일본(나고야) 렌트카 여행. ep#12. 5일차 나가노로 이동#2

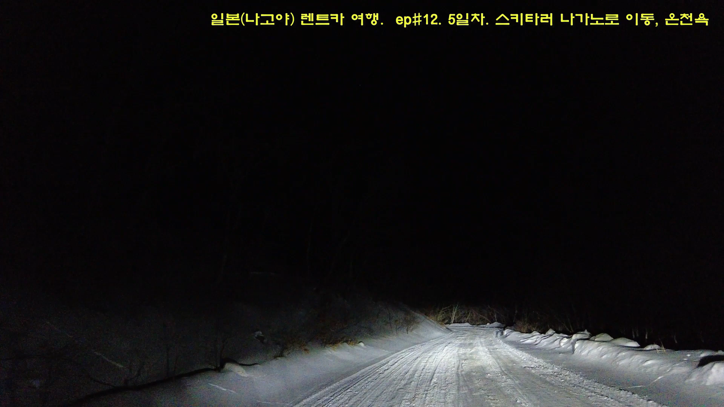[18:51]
지금 현재 이거 하지 말라지. 자 여러분 스키장을 벗어나고 있습니다. 야간 스키를 운영하지 않아서 더 아래쪽에 있는 리조트에 가서 한번 놀아보겠습니다. 여기는 나가노 한 스키장에 왔는데 눈이 제설 작업이 하나도 안 돼 있어. 그냥 빙판. 아 그러나 내 차가 아니니까 그냥 막 갑니다.